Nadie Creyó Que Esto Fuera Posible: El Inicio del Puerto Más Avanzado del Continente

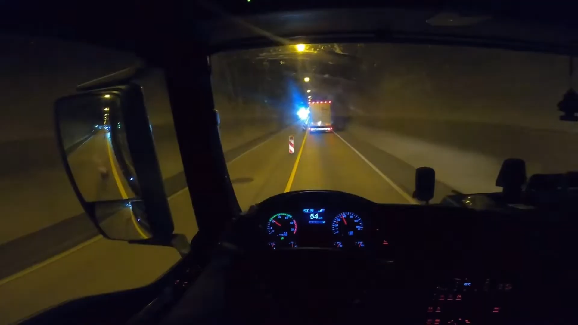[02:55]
Estos túneles permitirán que los camiones transporten mercancías desde el puerto hacia las zonas de carga y descarga, sin inferir con las carreteras públicas,